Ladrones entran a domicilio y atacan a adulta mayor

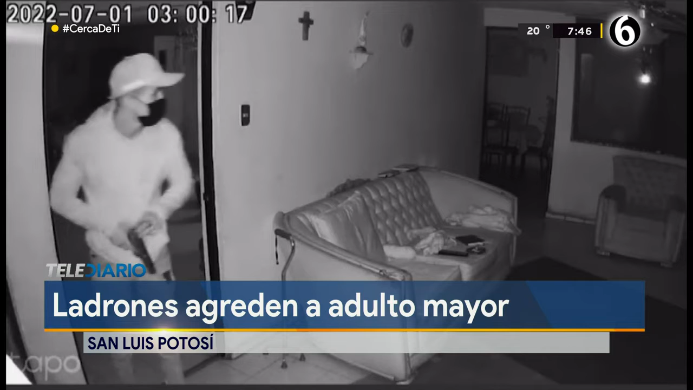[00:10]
En este video se escucha como al momento de darse cuenta que son ladrones. La mujer intenta pedir auxilio y uno de ellos se abalanza contra ella y de forma violenta le cubre la boca y la tira al piso. Posteriormente, uno de los agresores intentó hacerse pasar por su nieto. En tanto, la Fiscalía General de Justicia informó que investigan el ataque y robo de dinero en efectivo y otros objetos. Además, afirmaron tener avances sobre el caso para dar con los responsables de esta agresión.